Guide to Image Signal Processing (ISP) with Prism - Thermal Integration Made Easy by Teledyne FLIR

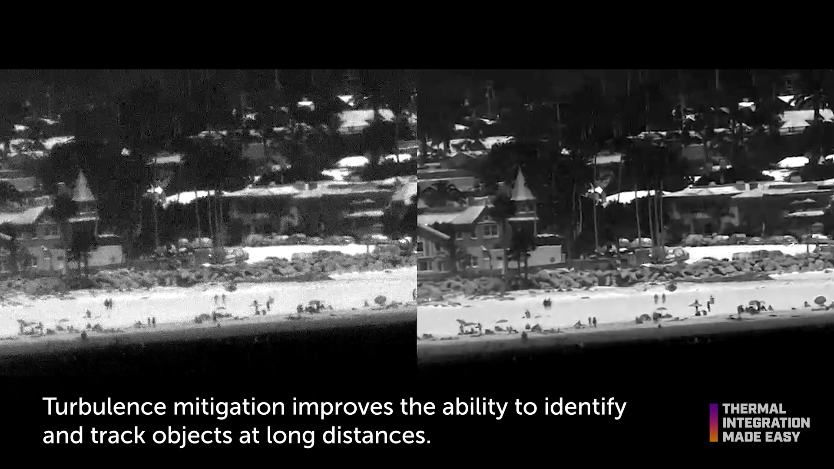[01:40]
Traditionally, turbulence can be mitigated using adaptive optics or an image stabilizer,
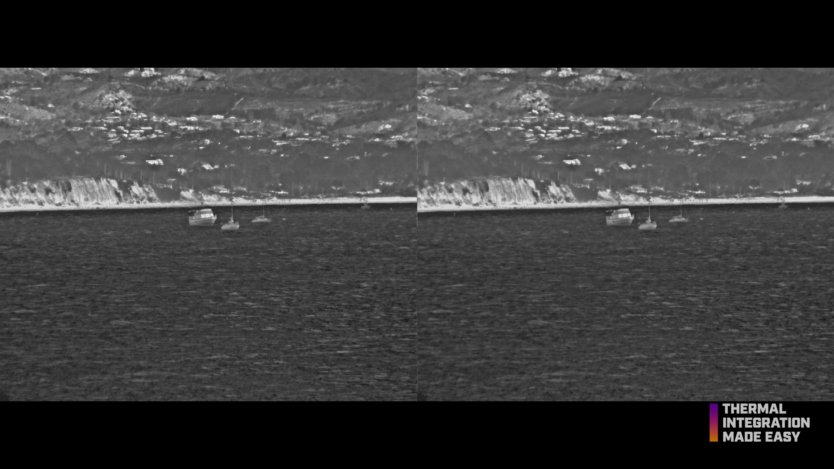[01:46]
but more often this is handled using post-processing methods that can be quite time-consuming.